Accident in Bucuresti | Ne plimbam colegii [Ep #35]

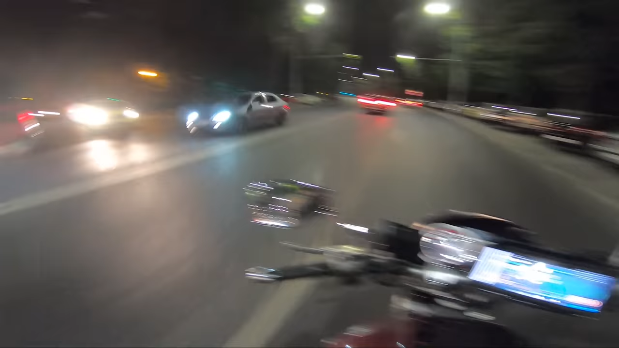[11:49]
E accident mai în față. Mă, s-au bușit, au făcut poc-poc. Mergem noi și le facem gigea. Mă, uite aici. Au făcut, au făcut boom.